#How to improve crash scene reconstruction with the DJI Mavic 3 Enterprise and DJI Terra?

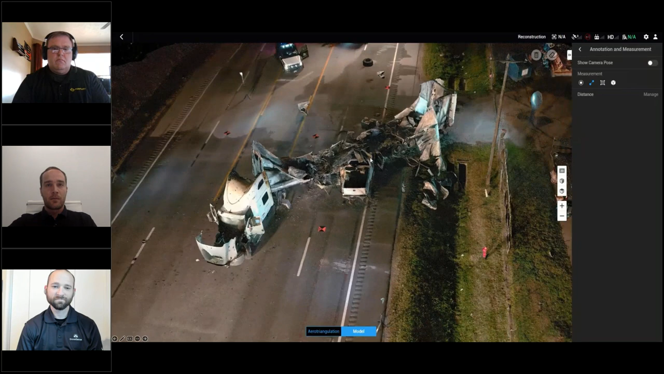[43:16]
brandon's side and you can see some of the capabilities of terra here in an area where it really shines in putting together these 3d models brand i don't know if you want to touch on anything about about this scene or not
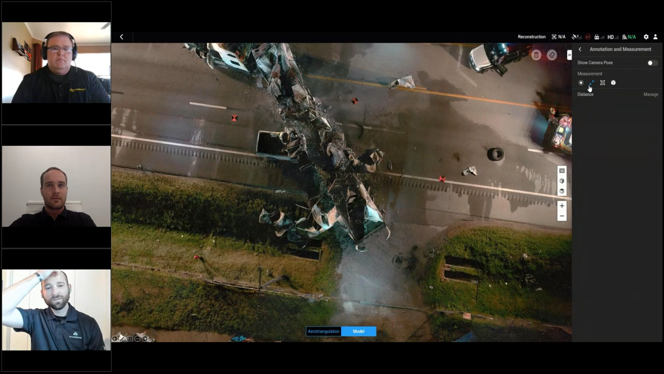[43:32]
uh yeah so this scene was obviously captured at night uh we used fox fury nomad 360s to illuminate the scene um we also used our mark units to
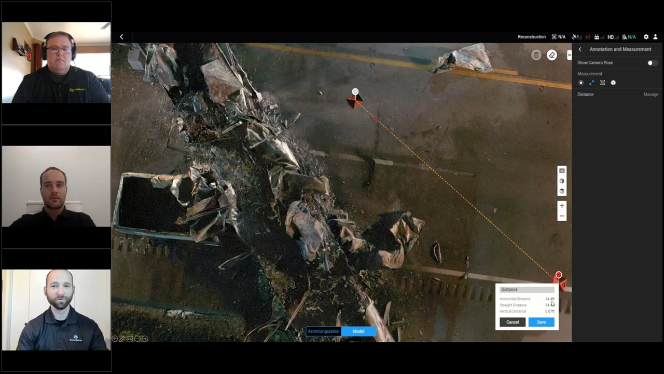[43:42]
throw light with their high beams uh we used their uh the takedowns on the trucks um and then we also use our firefighters to use their seam lightings because their their fire trucks have outstanding um outstanding lighting systems built into those as well um and so the way that we did this scene uh this was actually shot with a mavic 2 pro um
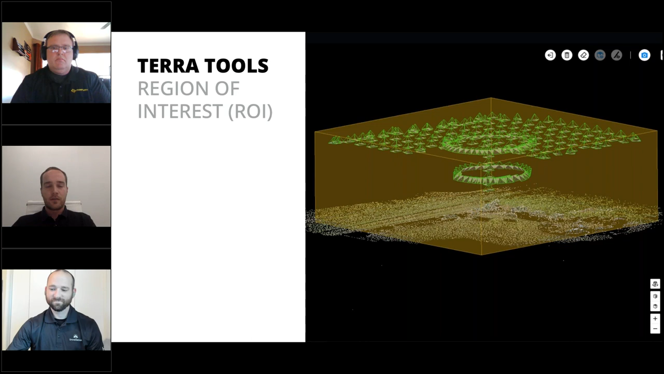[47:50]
can select a region of interest so if there's point cloud data that's not relevant for your 2d map or 3d model you can go ahead and select an area that you do care about or import that area brandon mentioned ground control points and checkpoints so you can add those
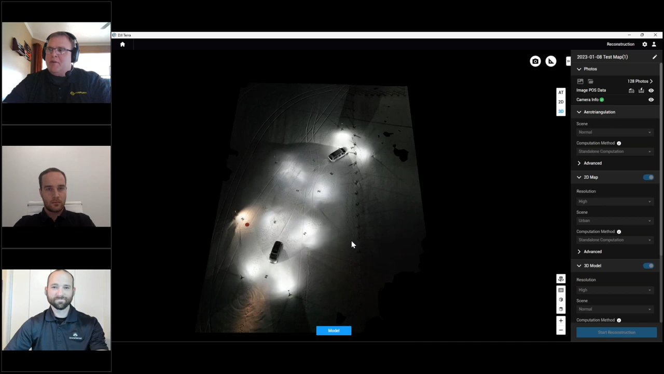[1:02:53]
i'm gonna have you guess how many lights i used to do this model
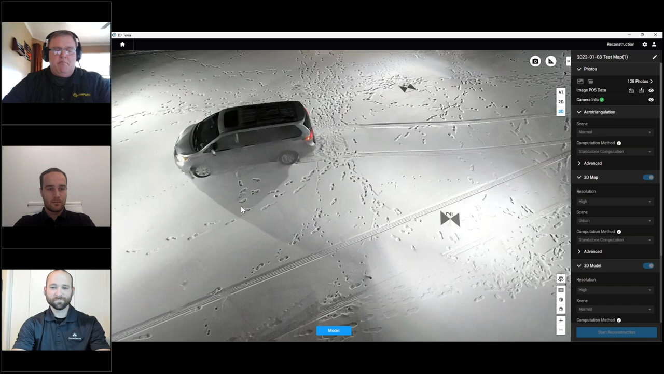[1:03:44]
uh what brandon was saying uh can we get better um can we get better uh detail in the van you've got to remember that up here in nebraska when we were flying this it was minus 10 out that night that we were flying this so we were hustling just a little bit uh brandon's uh uh a way of flying this is doing the orbits around this um we did this uh oblique flying um where if we would have dropped down a little bit and did the individual orbits around the vehicles we would have probably
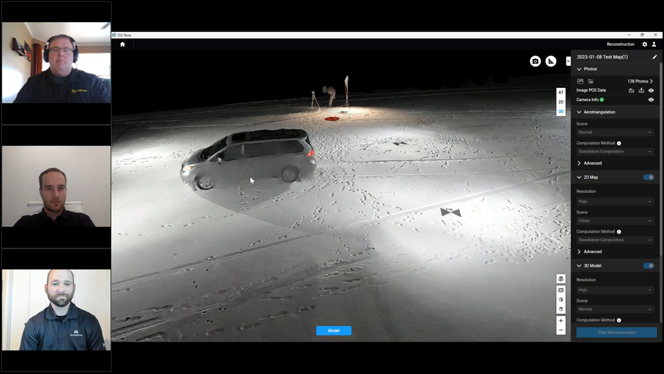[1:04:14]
got better detail on those vans but like i said we were hustling to try to get out of there by the time that we were out of there we were pretty frozen uh we did uh three maps of this and